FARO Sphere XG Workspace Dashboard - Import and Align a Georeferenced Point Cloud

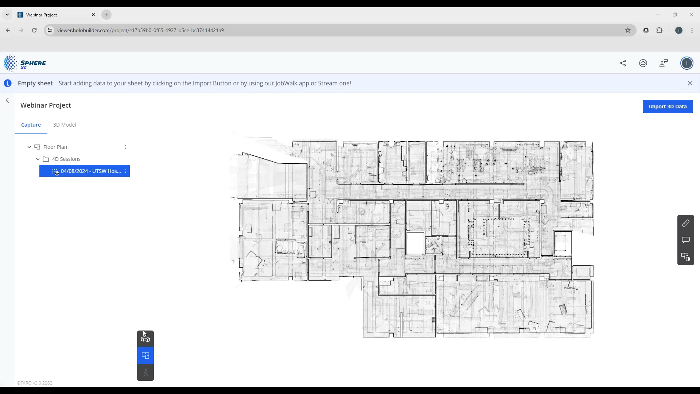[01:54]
button on upload because we knew that the point cloud in the model were in the same coordinate system and that the upload meant no additional alignment would be required it should drop in place perfectly on top of the model let's take a look at this in our 3d overview
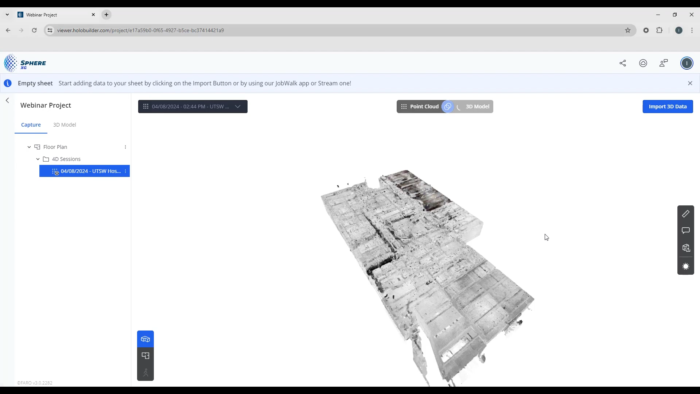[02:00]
and there we have our model
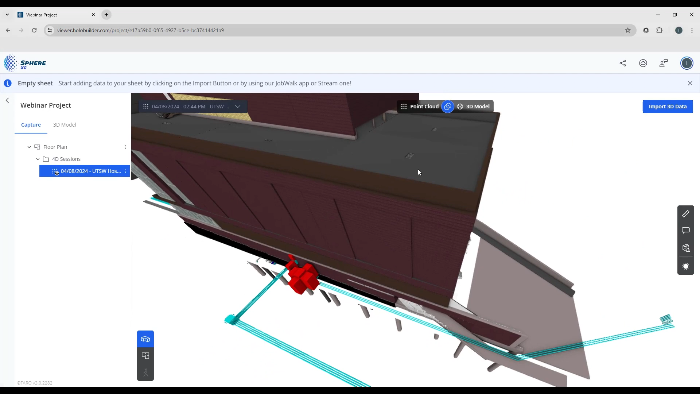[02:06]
so now when we look at that we can see that we have our visibility settings
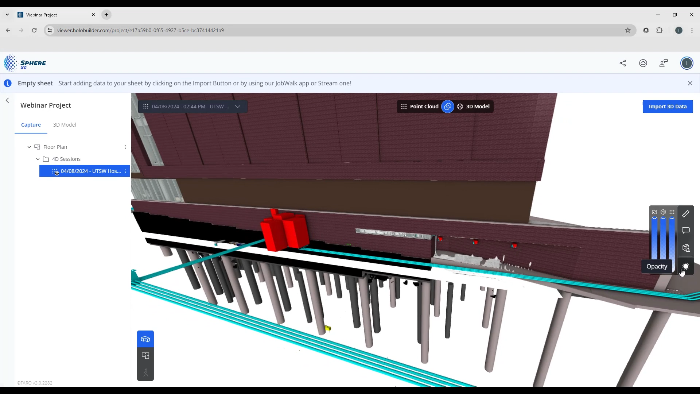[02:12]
and of course we can change the visibility of the model to allow us to see the point cloud and we can change the visibility of the point cloud to let us see our sheet or floor plan and of course this has been scaled
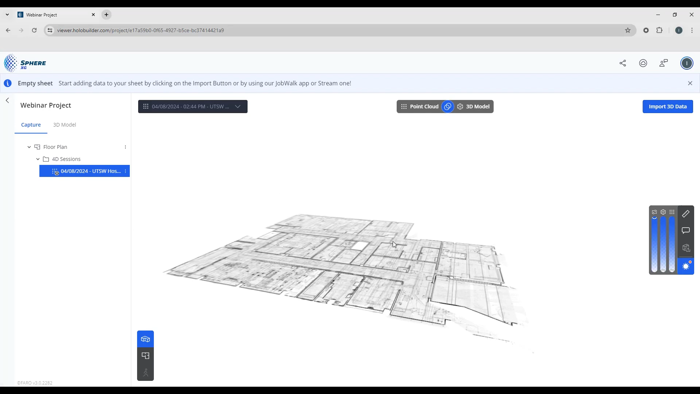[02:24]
up to match our model and our point cloud and to verify that you can see that model sits right
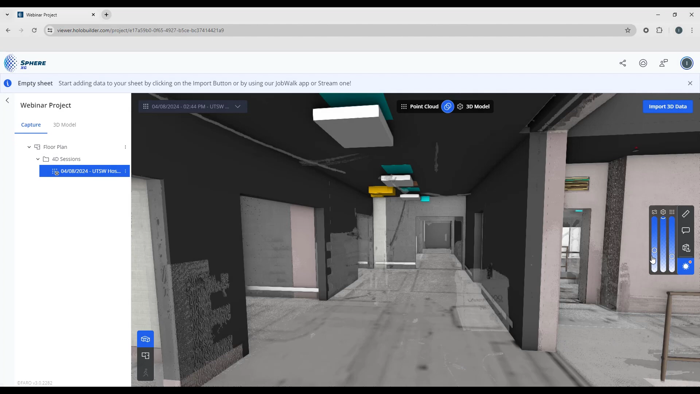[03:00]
you can just turn down the visibility on the floor plan if it's in the way you can turn down the
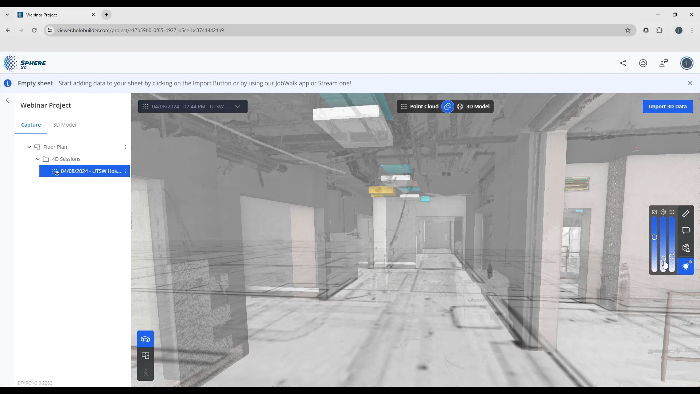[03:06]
model if you like to be able to see the point cloud and of course your points
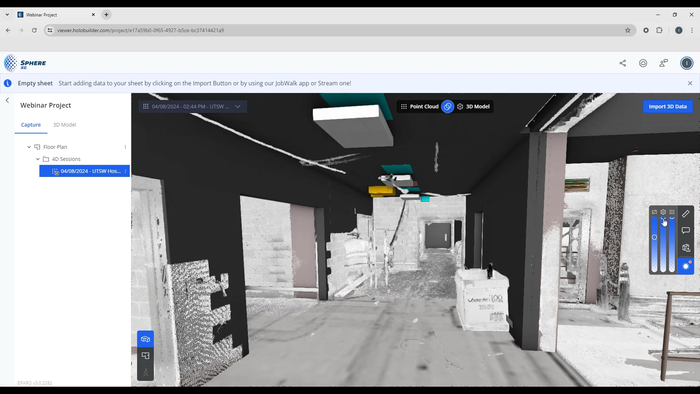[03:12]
you can adjust the visibility of each of the three components as needed